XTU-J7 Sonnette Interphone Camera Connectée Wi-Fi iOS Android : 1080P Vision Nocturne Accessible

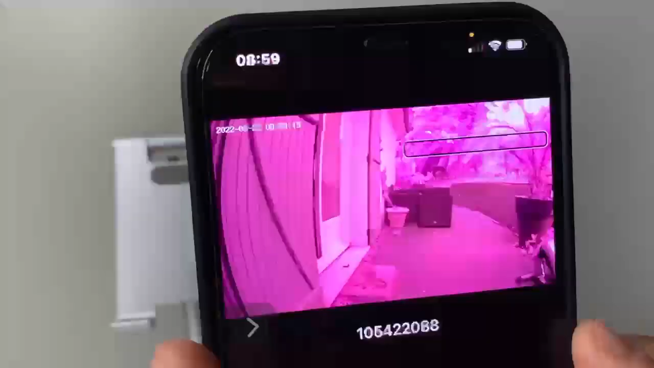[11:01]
La sonnette est positionnée à l'extérieur On entend même les oiseaux, c'est plutôt cool
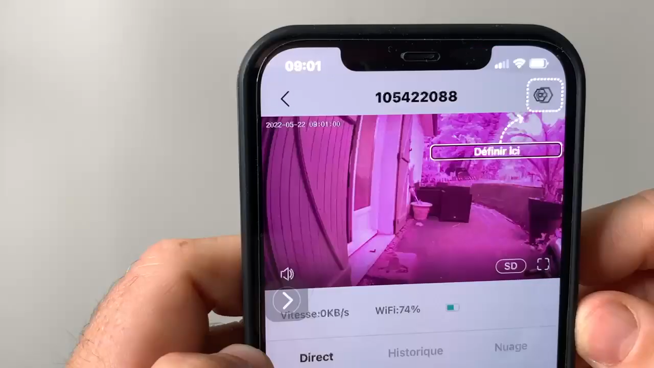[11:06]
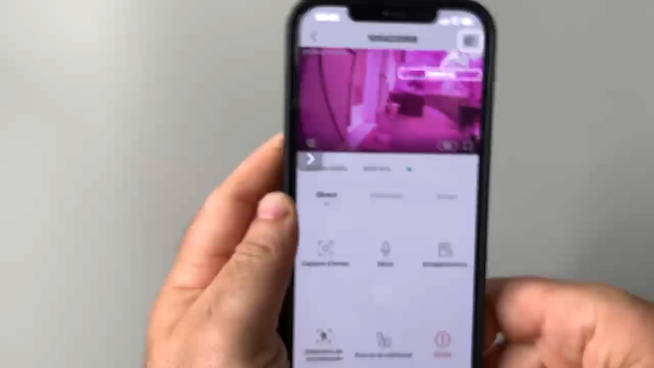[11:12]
Côté application, pas trop de problèmes Côté accessibilité, les boutons sont assez bien étiquetés On a accès aux paramètres, vraiment pas mal du tout
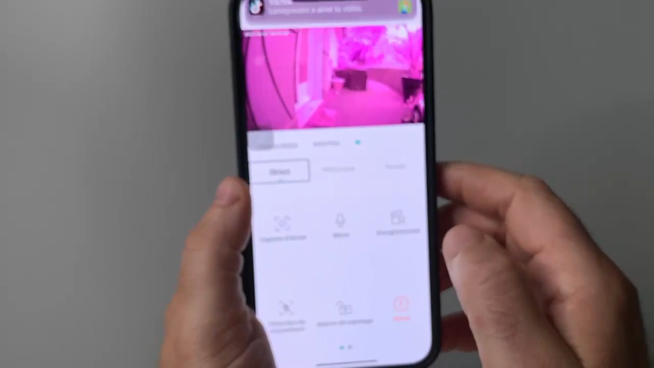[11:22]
Sélectionné, direct, bout historique, bouton, nuage, bouton, capture d'écran,
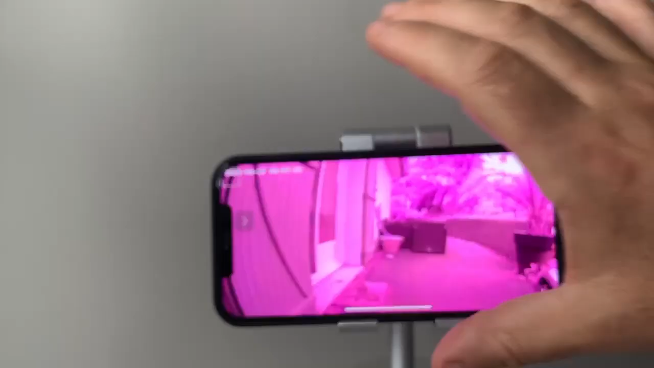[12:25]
Paysage Une gestion du mode portrait Paysage sans aucun problème Par rapport à l'enregistrement Ca peut être vraiment Pas mal du tout
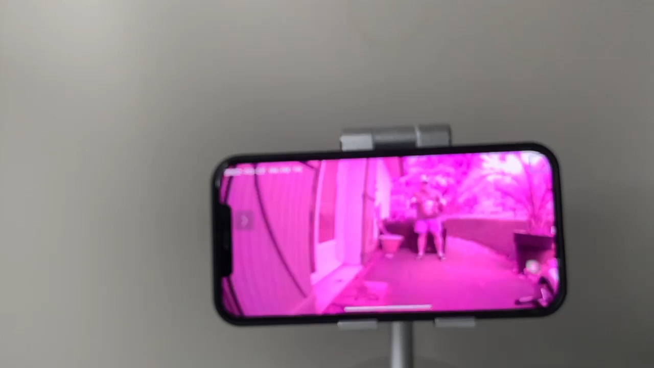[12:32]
Voilà donc là Je suis à peu près A 3-4 mètres De la sonnette Et normalement Vous devriez En tendance Du m'approche Et voilà Ici On est On est à l'extérieur
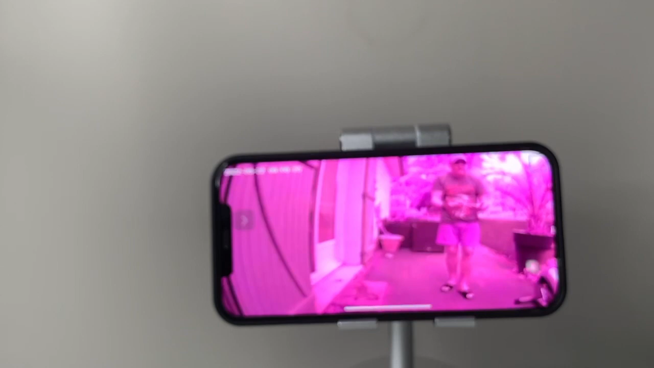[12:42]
Et comme cela On peut Avec ce genre de sonnette On peut sans aucun problème Discuter avec son interlocuteur Ou que vous soyez dans le monde Ca
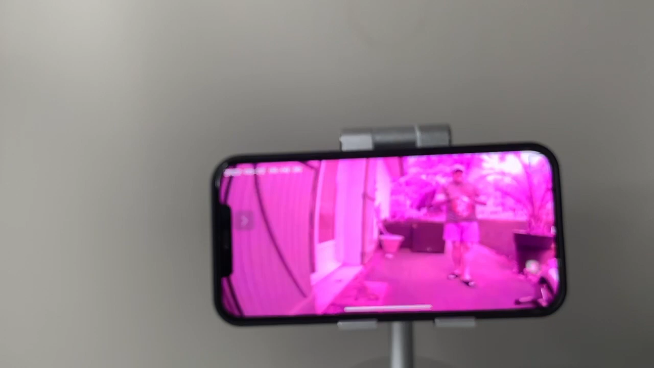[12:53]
va être Ca va être Complètement possible Ce qu'on parle Et regardez La vigilance La sonnette